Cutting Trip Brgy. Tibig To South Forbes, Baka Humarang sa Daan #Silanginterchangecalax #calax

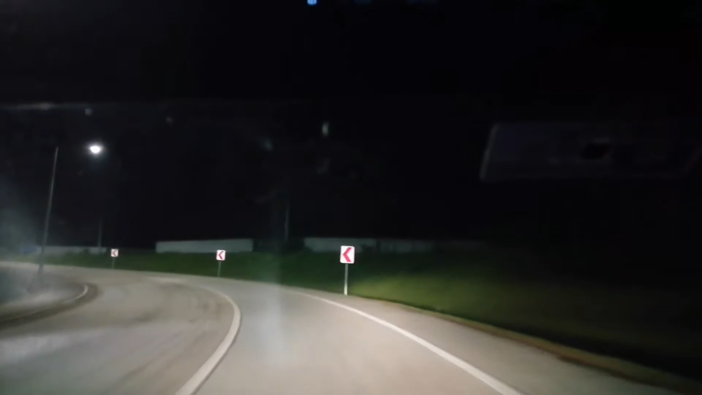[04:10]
So guys, ito na yung ano. Malapit tayo sa interchange ng silang pa rin doon, part pa rin siya ng silang. May malapit sa Barangay Kaong. Ito yung papasok sa interchange ng Calax.
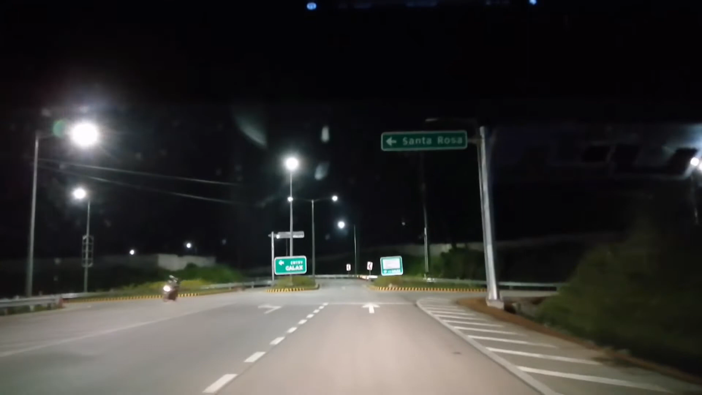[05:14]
Magli-left ka lang dyan kung gusto mo mag-expressway going to Santa Rosa.
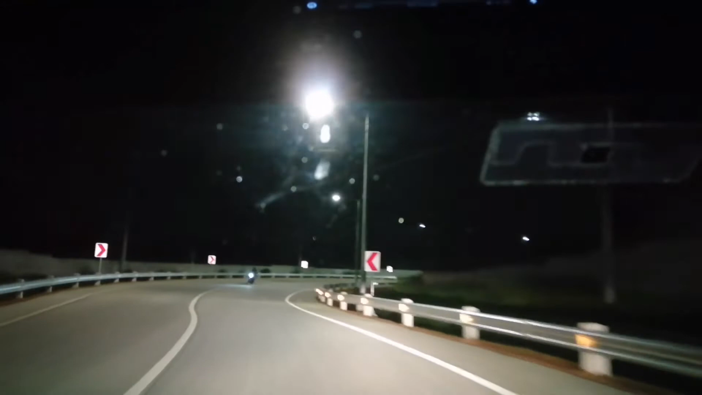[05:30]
Dati hindi talaga magandang road dito, masikip yung gawa ng interchange ng Calax. Ang laki na pinagbago kumanda yung area na to.
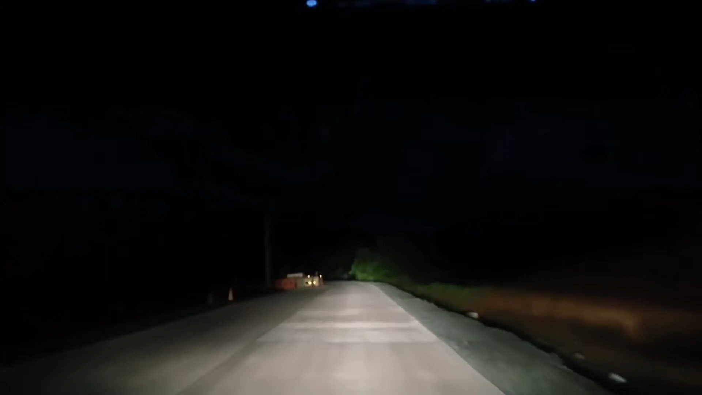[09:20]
Magkayan lang dito kasi hindi pa totally ito lang. Tapos ayan yung baba nito, ito yung Calax going to Santa Rosa. Konting naman dito, may mga patrol car na nag-iikot dito.